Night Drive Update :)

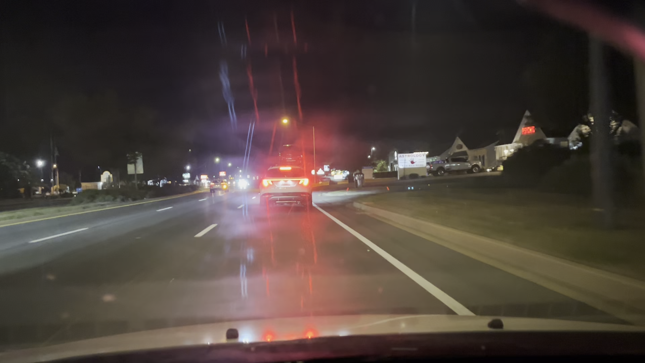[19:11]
I don't know I feel kind of like I feel kind of like lost or I feel kind of like um you know I feel like I need to like I said get out of this conversation or I feel like I'm not really this is not really where I belong it's a feeling of feeling like you don't really belong where you actually are there's a whole big truck parked here right on the road and oh man it's so dangerous so the lights out and everything it's so dangerous